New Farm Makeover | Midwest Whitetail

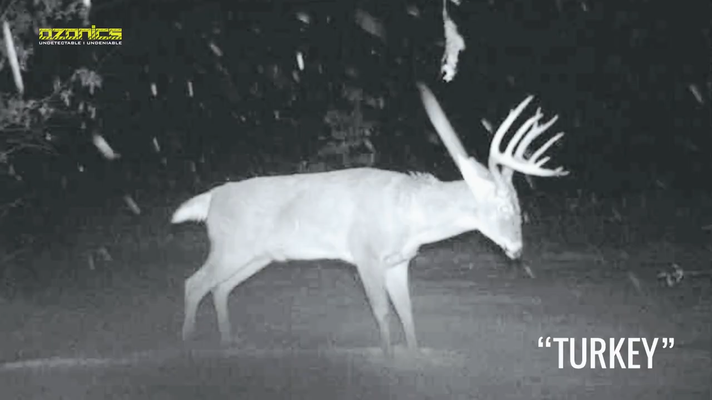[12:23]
He's a really good deer, definitely bigger. You know, when we were looking at that shed when I found him, you know, that shed's only 75 yards from where we're standing, but I mean, he's a bigger deer when I found that shed than what I thought he was.